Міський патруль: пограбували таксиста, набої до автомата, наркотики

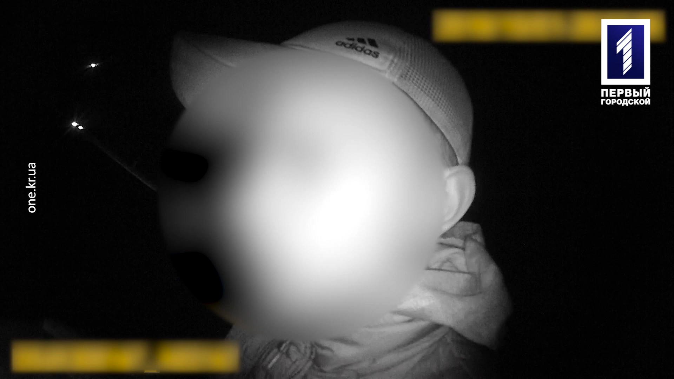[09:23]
Молодий чоловік дуже нервував та, незважаючи на те, що запевняв інспекторів про відсутність забороненого,
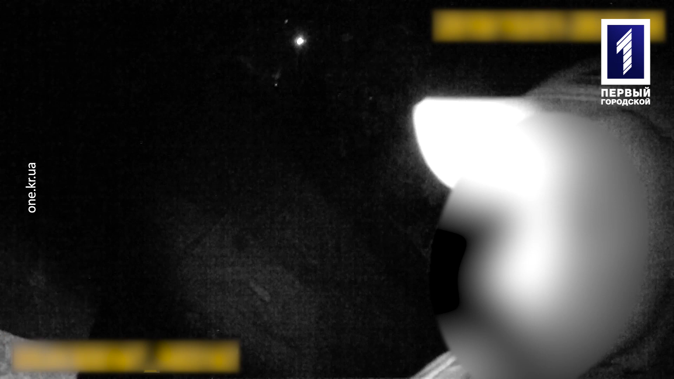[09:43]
викинув на землю сліппакети з зеленою речовиною рослинного походження. Спочатку заперечував, що то його, однак трохи згодом зізнався, що в пакетах – марихуана. На службовий планшет було отримано виклик інші наркозлочини.